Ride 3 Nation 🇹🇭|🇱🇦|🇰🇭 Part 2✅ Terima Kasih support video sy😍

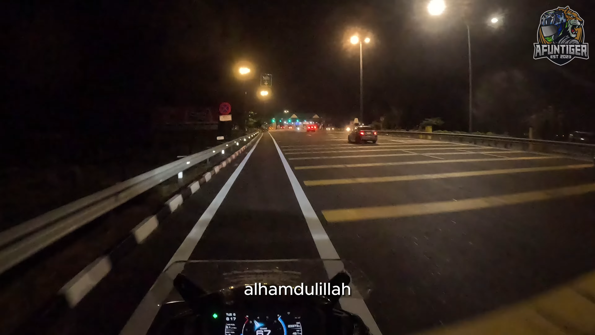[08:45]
Alhamdulillah guys, saya dah sampai dekat tol hutan kampung eh.
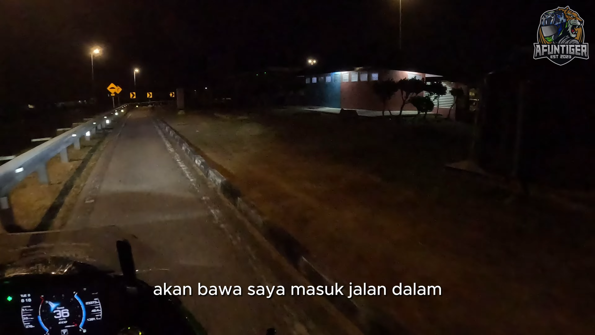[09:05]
akan bawa saya masuk jalan dalam eh, ke jalan dalam.
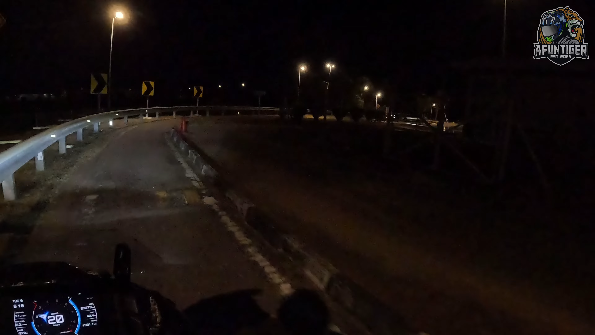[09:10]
So rasanya ni kot.
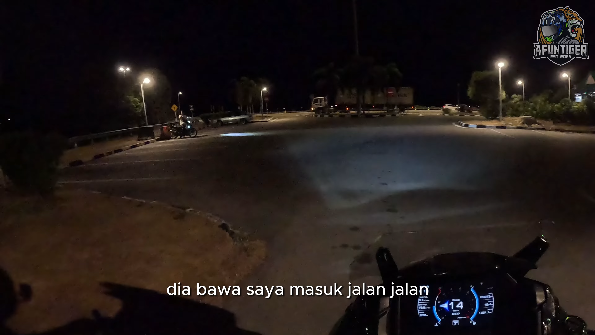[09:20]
Dia bawa saya masuk jalan dalam.
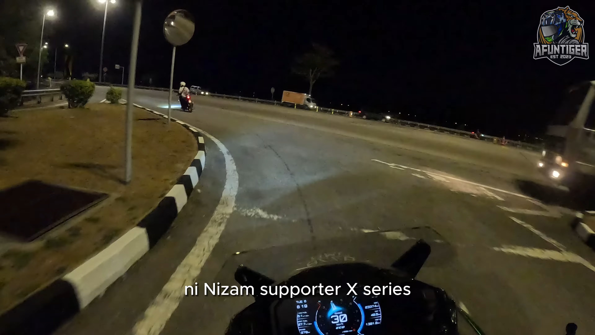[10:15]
So, dia akan bawa jalan. Dia bawa jalan dalam kata ni. Okay, jom kita sama perjalanan. Ah, tak ada, mesti kita tunggu lah.
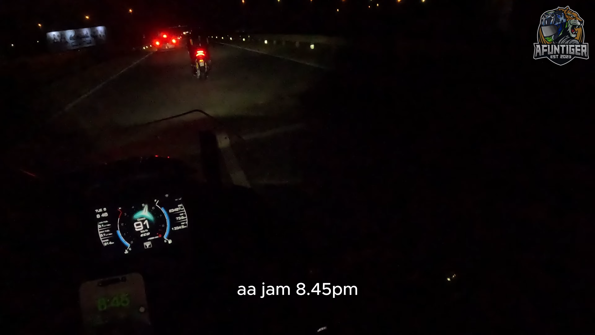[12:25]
Kita turun ke Bukit Kaya Hitam.